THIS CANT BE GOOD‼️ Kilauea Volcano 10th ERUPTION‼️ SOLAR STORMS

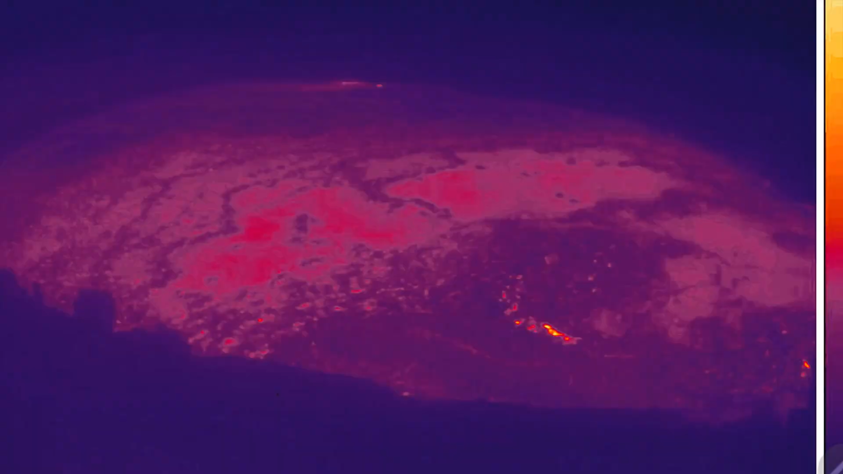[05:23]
Well, it erupted again. Overnight. This is a look at infrared imagery showing fountains of lava spewing
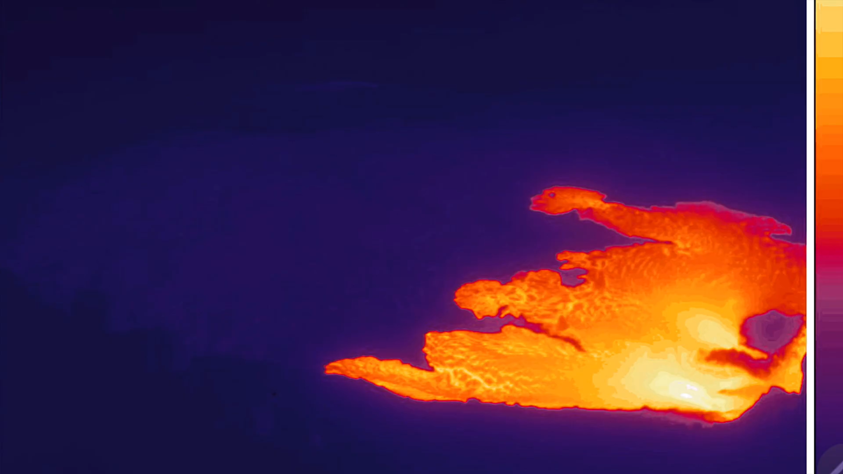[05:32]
from the northern edge of the Kilauea caldera.
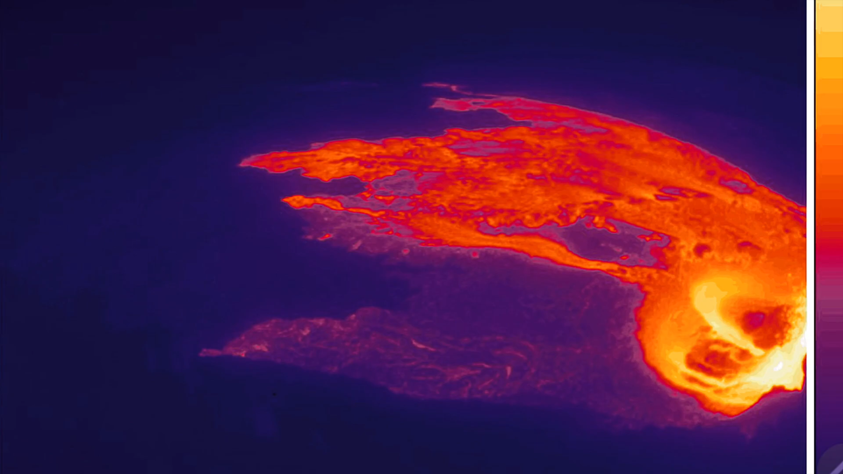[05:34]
The summit completely filling up,
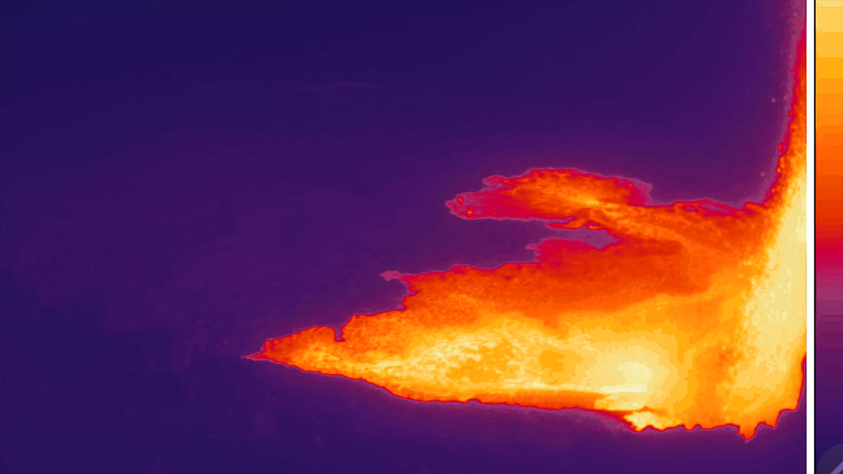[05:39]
almost completely filling up with lava as it just poured over the surface of the caldera.
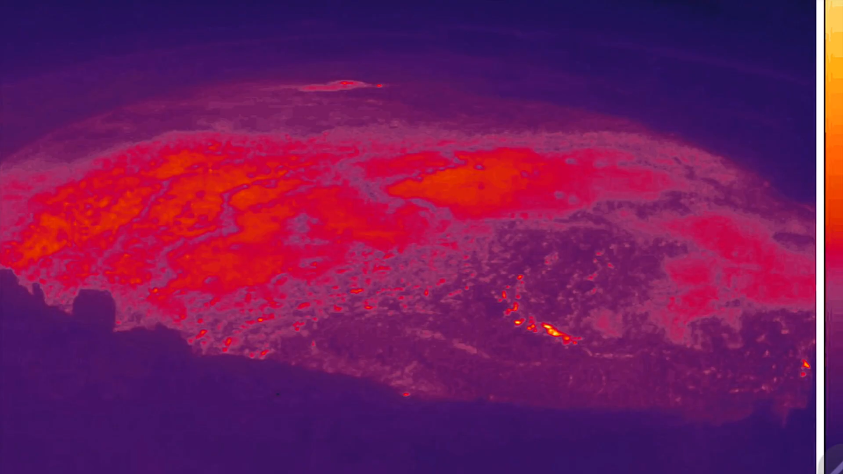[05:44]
Amazing images. Check out USGS channel on YouTube.